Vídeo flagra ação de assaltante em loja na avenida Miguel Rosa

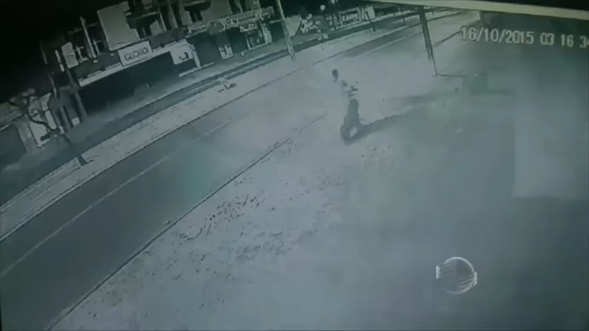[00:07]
O fato foi às 3h16 da madrugada dessa sexta-feira na Avenida Miguel Rosa.